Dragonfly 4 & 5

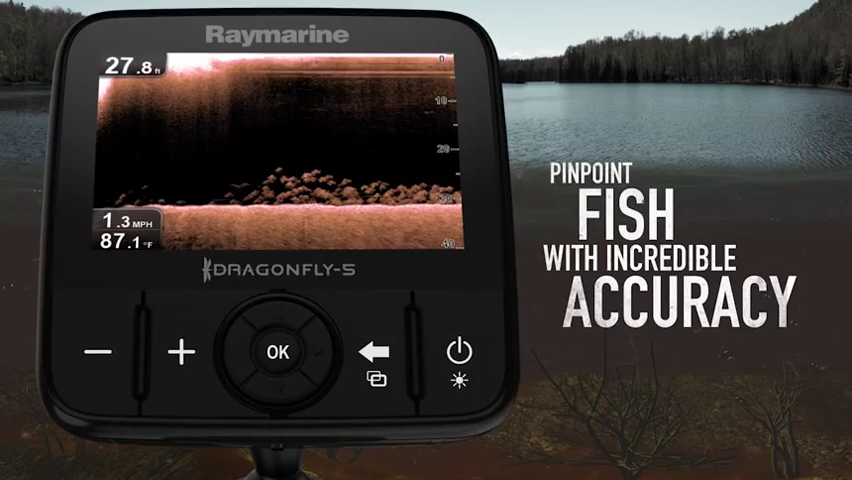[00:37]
On screen: depth 27.8 ft, water 87.1°F, speed 1.3 mph
And amazing sonar imagery is just the beginning.
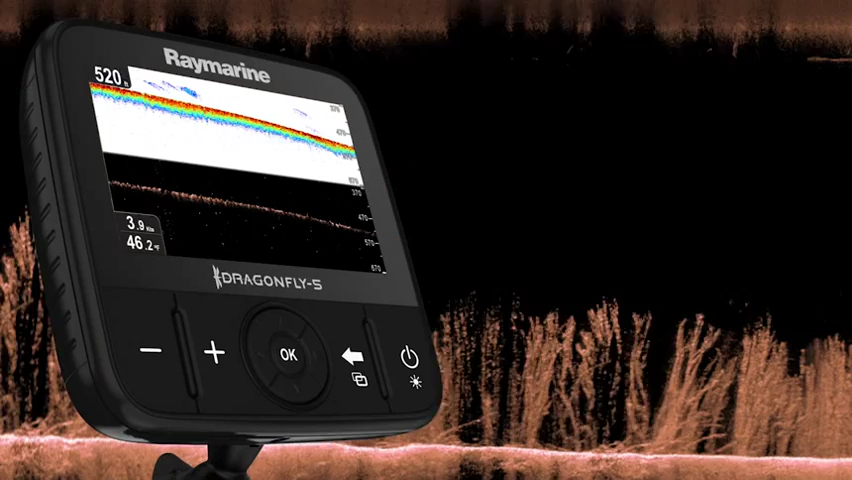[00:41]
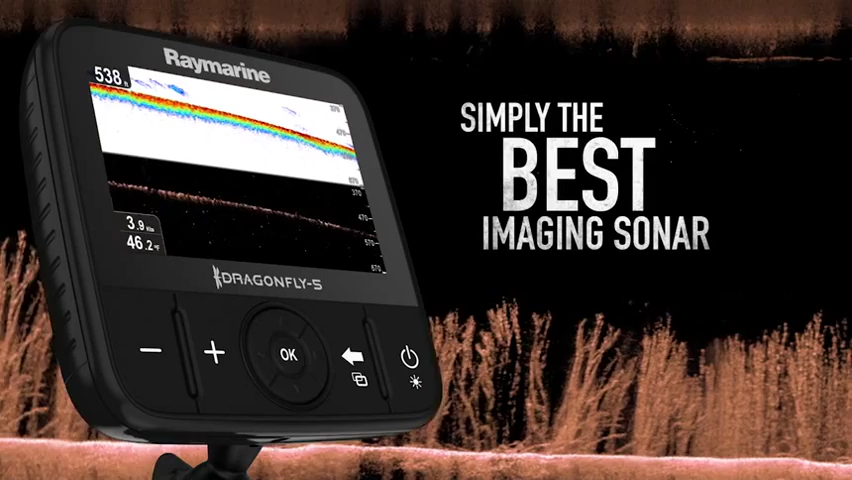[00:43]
Dragonfly surpasses ordinary imaging sonars with deep-water performance down to 600 feet.
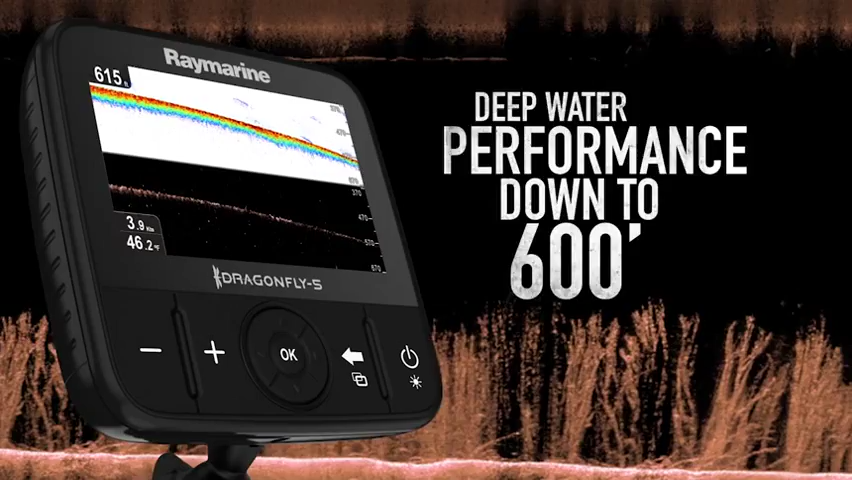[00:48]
Plus, Dragonfly's down vision sonar keeps track of the bottom and marks fish at high speeds,
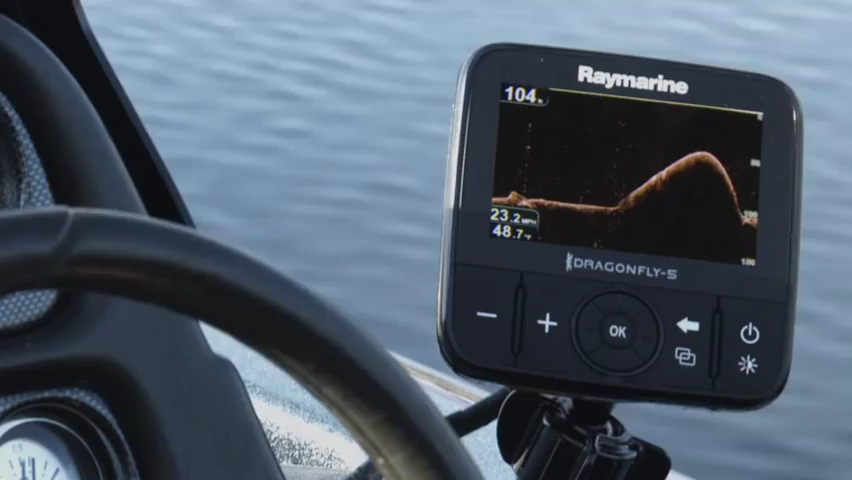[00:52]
so you always stay dialed into the action below.
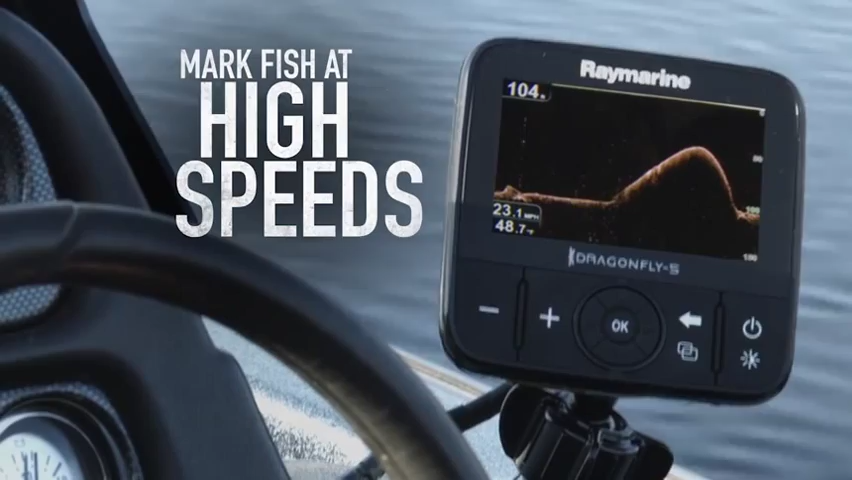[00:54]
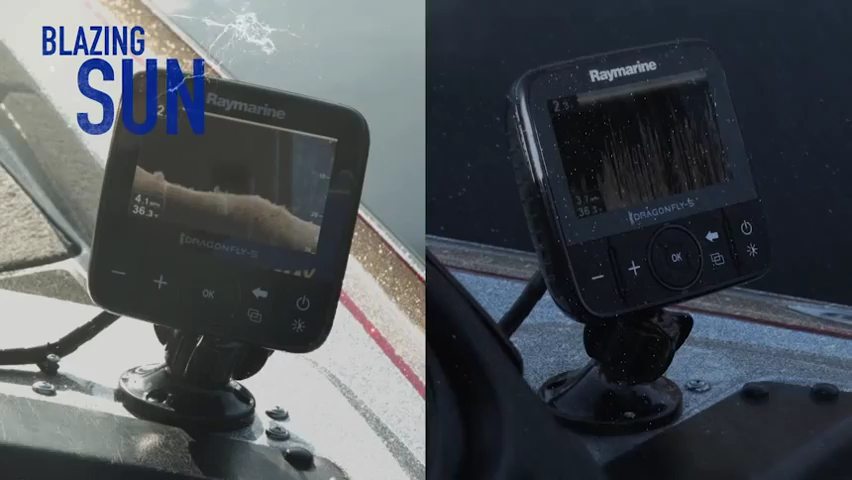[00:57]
In blazing sun or driving rain,
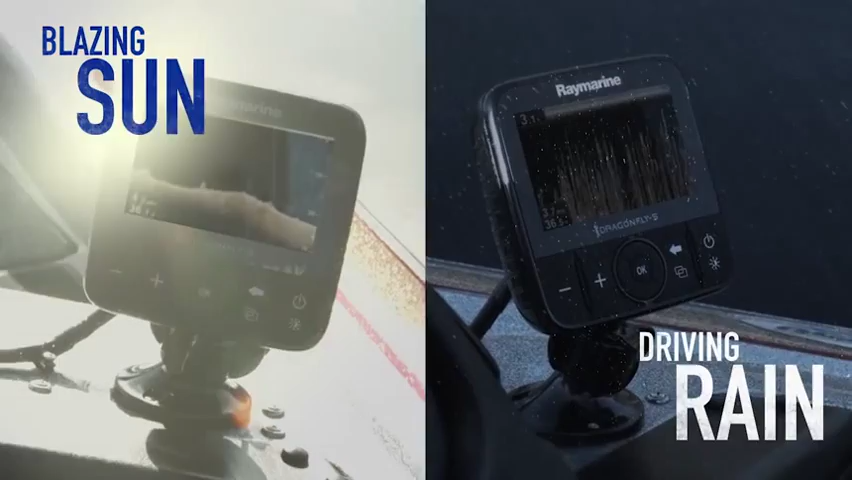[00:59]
Dragonfly's all-weather display is built to tackle the elements.
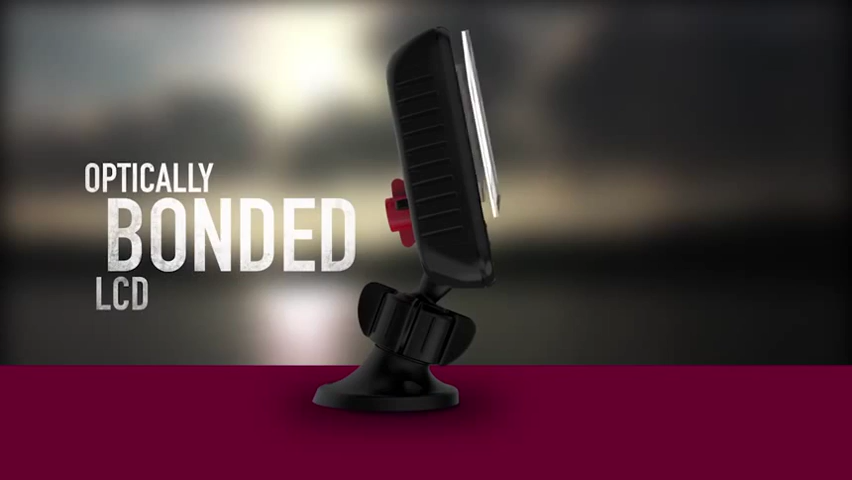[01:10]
sharper contrast, and is guaranteed to never fog up.
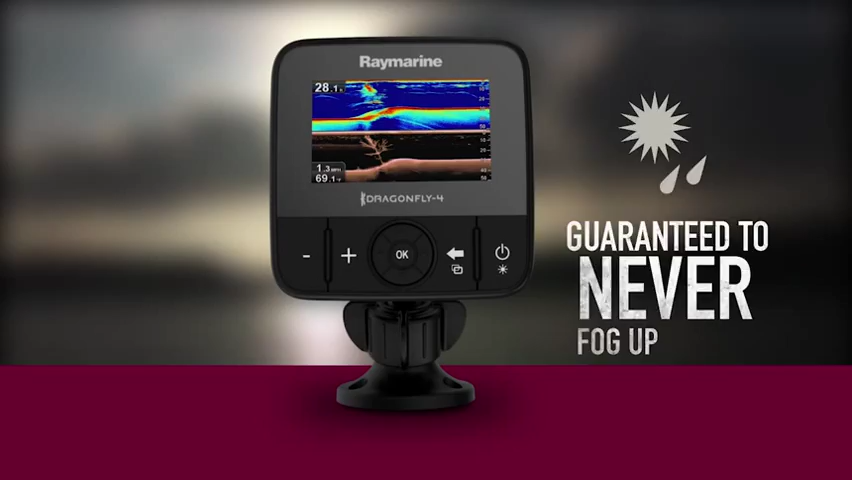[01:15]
With Dragonfly's heavy-duty ball-and-socket mounting system, it's easy to install your Dragonfly on any surface.
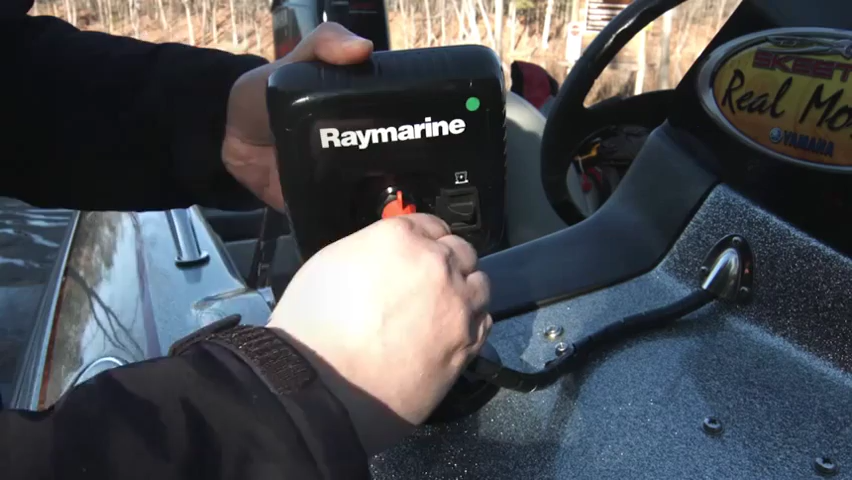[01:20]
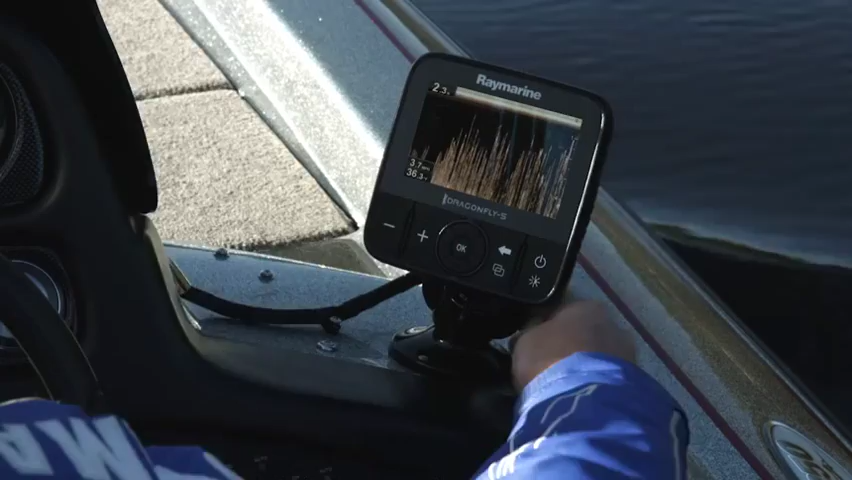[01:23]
Plus, the mount is adjustable, making it simple to position your Dragonfly for optimum viewing. Put Dragonfly sonar right in the palm of your hand with the Yfish mobile app.